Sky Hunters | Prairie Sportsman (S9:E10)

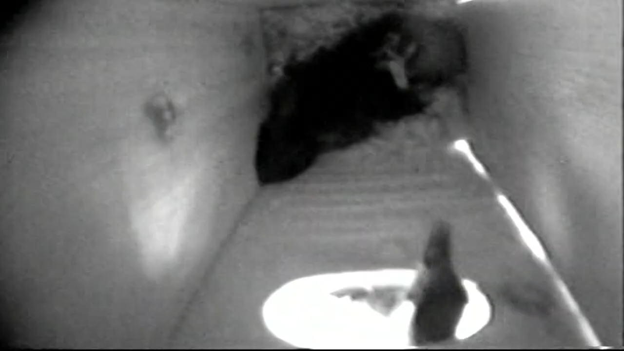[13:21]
Some of the boxes are fitted with high definition cameras
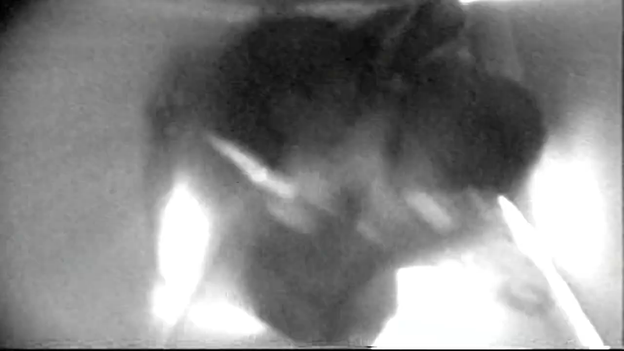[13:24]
that peek into wood duck hens' unusual behaviors.
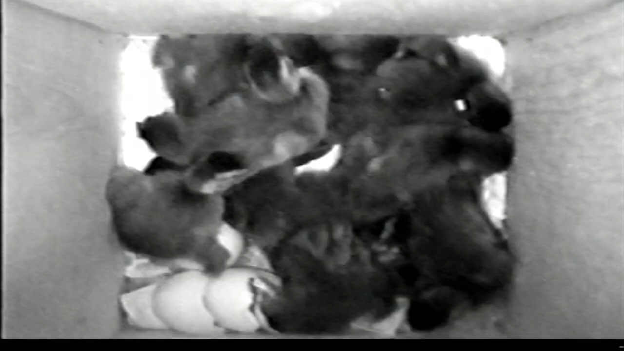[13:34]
Roger has counted as many as 36 eggs in a compound nest, 33 of those successfully hatched, a typical success rate in boxes he monitors.